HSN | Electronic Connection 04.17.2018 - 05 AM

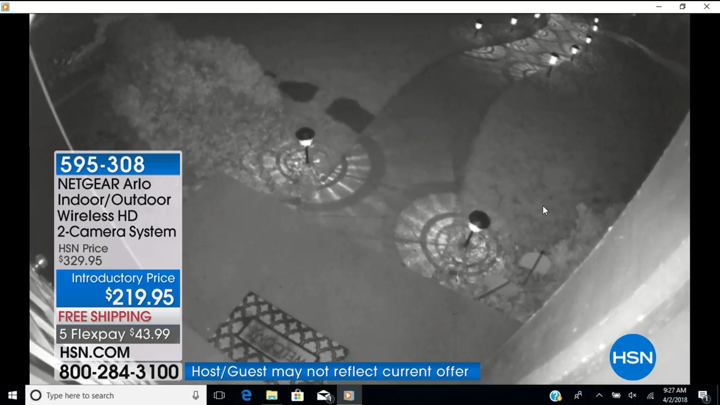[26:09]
Look at this right here. Somebody came up and they're stealing lights. Now, as far as car break-ins, there's thousands of videos that we sorted through.
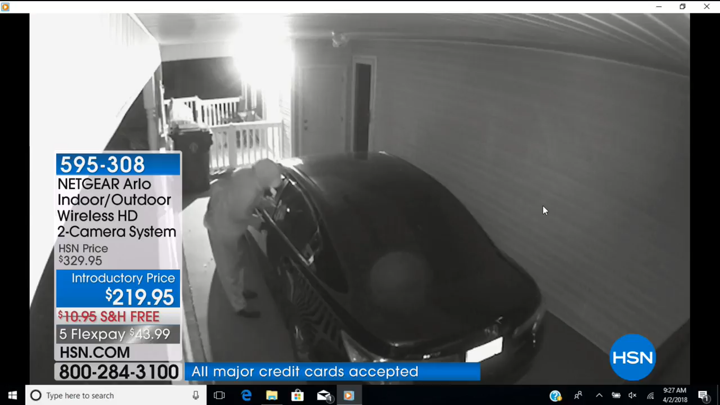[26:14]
And that when you're looking at it in black and white, by the way, that's the night vision.
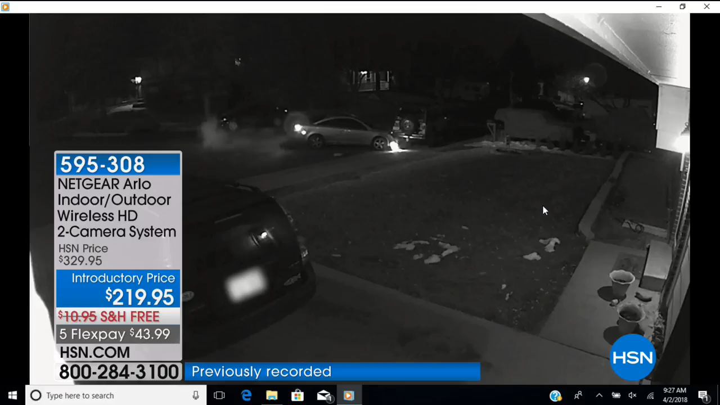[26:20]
This was a hit and run. It was a teenager across the street and they were able to see who he was. They got the car and they got the license tag number. Ooh, and this is all real footage. These are not actors.
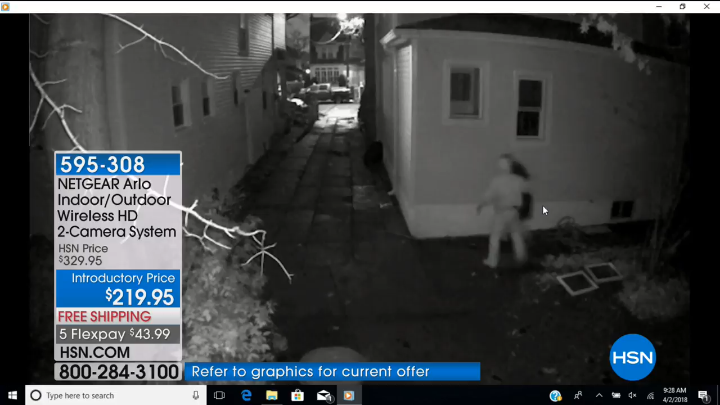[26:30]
This is not. This is real. Guys breaking into cars at night.
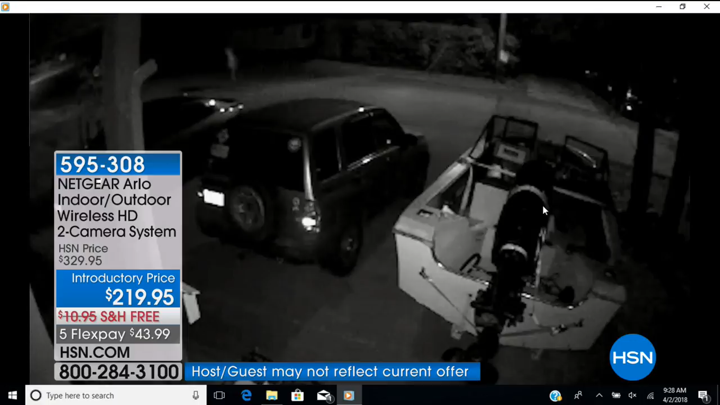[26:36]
Again, the black and white is that infrared night vision that Arlo has. People, they just walk around and see if your car is unlocked. Yeah. They peek in the windows and you may not be able to see them, but Arlo can see them. Arlo's now look at watching. This guy. He's got a mask and gloves on.
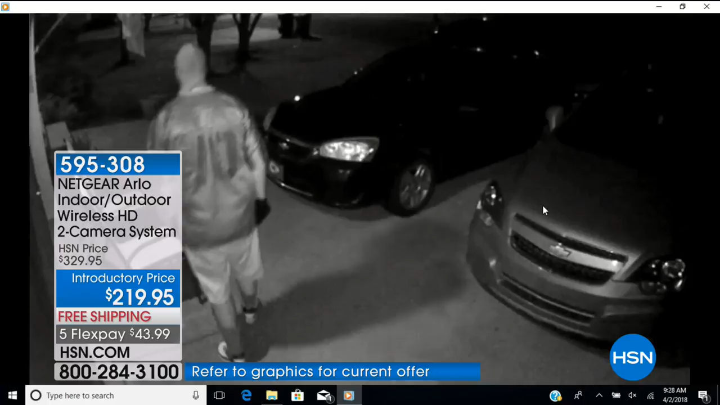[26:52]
He's walking around the property and he starts peeking in a window. This gives me goosebumps. I mean, chills down my spine. You know, why not be proactive? Why not?
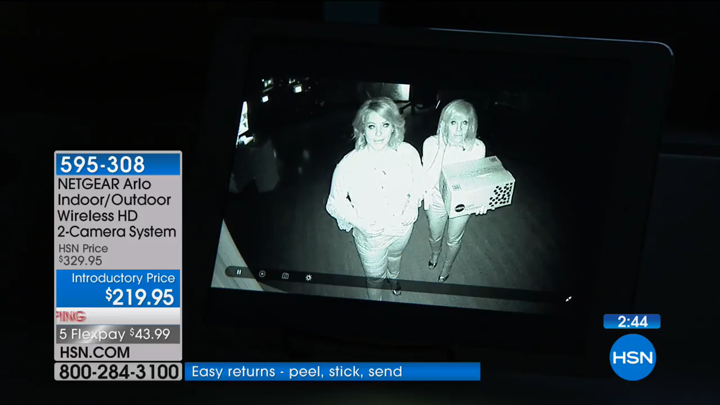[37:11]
But Arlo sees them, and Arlo starts recording. That's the thing. Yeah. So, and, you know, I want to show you here, because one of our videos, the guy, you could read what's on his shirt. We can't see what the box says, but Arlo can. Right. And it starts recording when it detects motion or the body heat. Yeah. It starts recording, and you can take that recording and give it to the police. So we'll turn the lights back up. Yeah. The camera automatically converts back into what the day. I know. And that's just it.